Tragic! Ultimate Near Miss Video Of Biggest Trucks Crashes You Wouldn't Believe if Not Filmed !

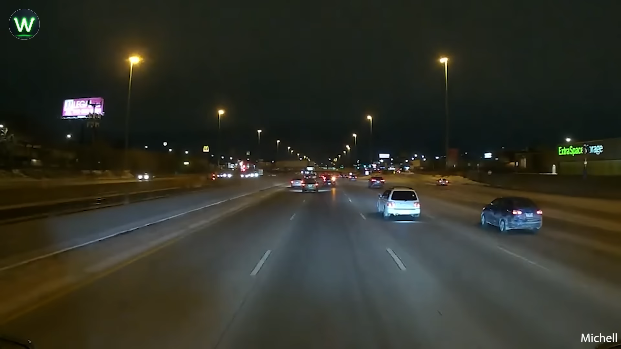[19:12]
White SUV was careless and dangerous. That person needs to learn a lesson. Hope his truck wasn't too badly damaged.